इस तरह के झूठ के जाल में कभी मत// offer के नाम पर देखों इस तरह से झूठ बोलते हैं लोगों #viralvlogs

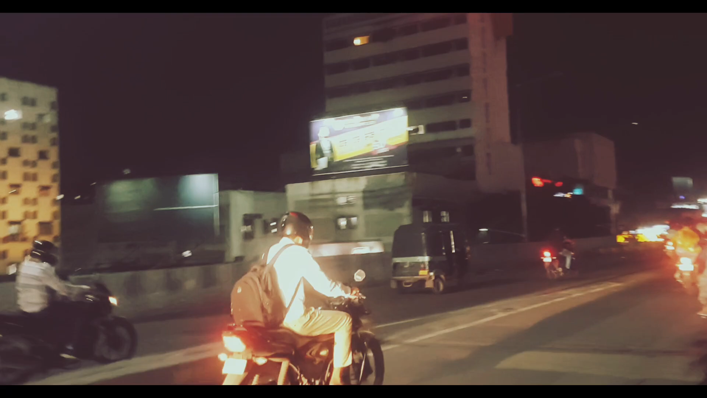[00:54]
मतलब अभी ना रात के ऑलमोस्ट 10:30 बज रहे हैं, पर यहाँ पे भीड़ बहुत ज़्यादा है।
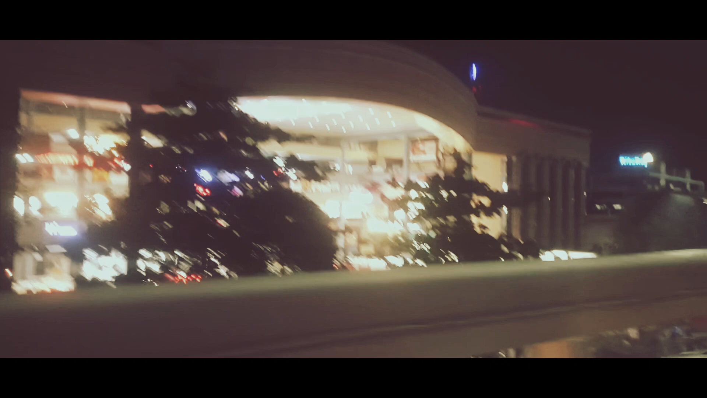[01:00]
और ये है यहाँ का सबसे फेमस जो टेक्सटाइल मार्केट है, और इसमें ना रिटेल में भी कपड़े मिलते हैं M2 यानी कि M2।
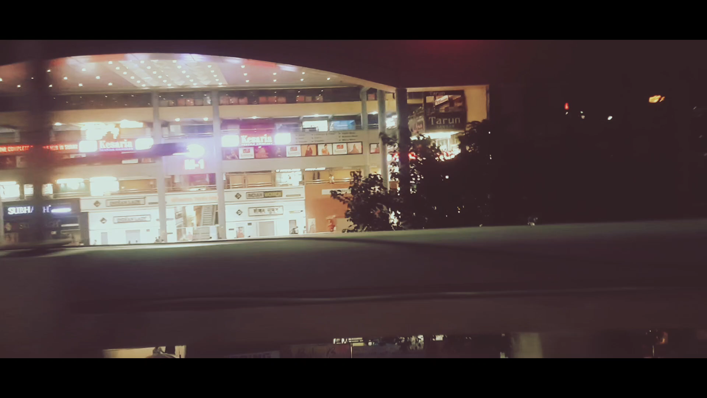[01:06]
तो बहुत ही अच्छा, मतलब यहाँ पे कपड़े वगैरह मिल जाते हैं।
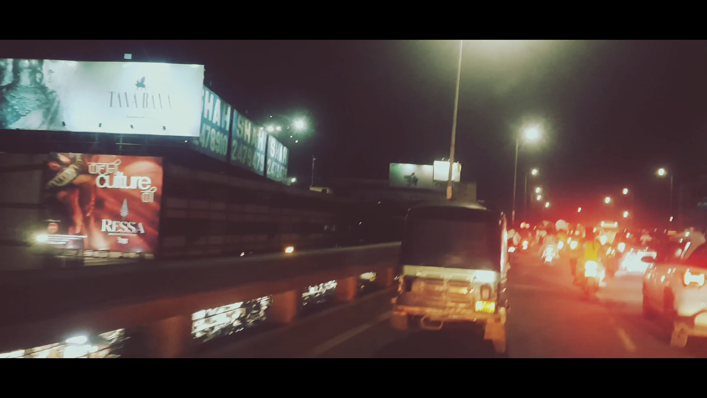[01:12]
और ये है रिंग रोड यहाँ की, तो ये सबसे ज़्यादा फेमस है सूरत में रिंग रोड। तो जो भी आपको कपड़े वगैरह ख़रीदने होते हैं, सब लोगों को यहीं पे सबसे ज़्यादा मिलते हैं।
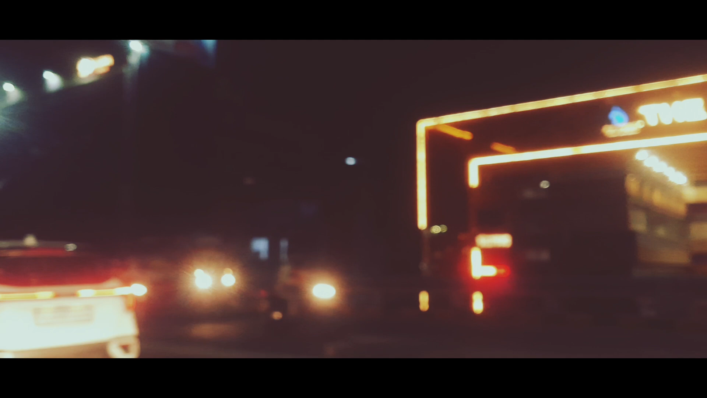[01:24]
तो आप देख भी सकते हो यहाँ पे, अगर जो लोग मार्केट का नाम भी जानते हो,